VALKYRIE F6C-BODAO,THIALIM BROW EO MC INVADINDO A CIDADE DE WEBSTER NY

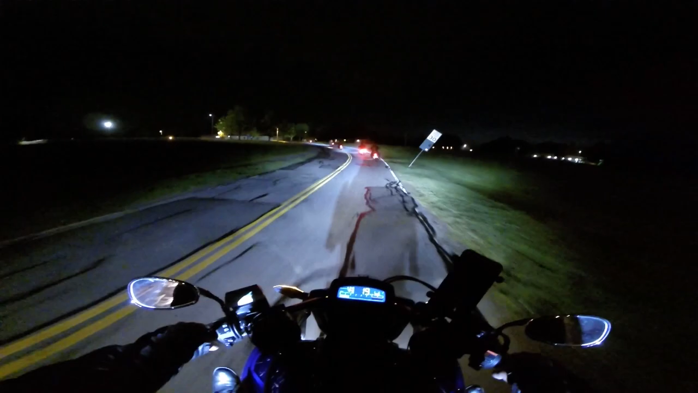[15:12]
Devagarzinho, porque já tomamos uma canjibrina. Então temos que ir devagar para não termos problema. Canjibrina é de lei, né? Nesse lugar feio aqui.